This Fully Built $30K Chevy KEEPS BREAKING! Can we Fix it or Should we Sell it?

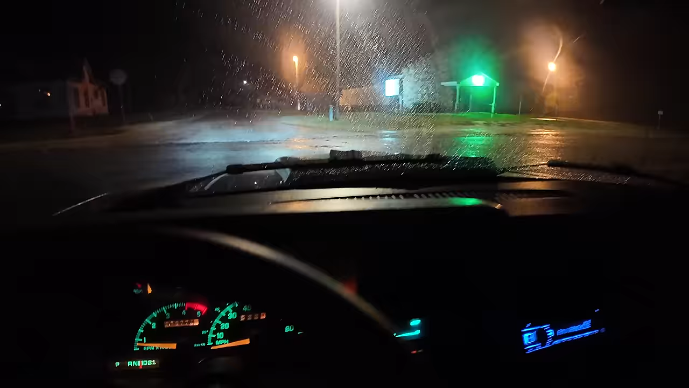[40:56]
wow the speed was showing 10 miles an hour and the GPS was also showing 10 miles an hour so
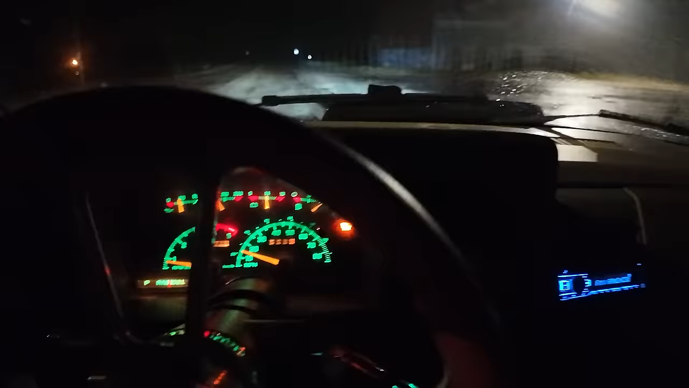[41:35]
yeah it's right it is it's not 100% you know what let's continue this way let's get it up a little faster like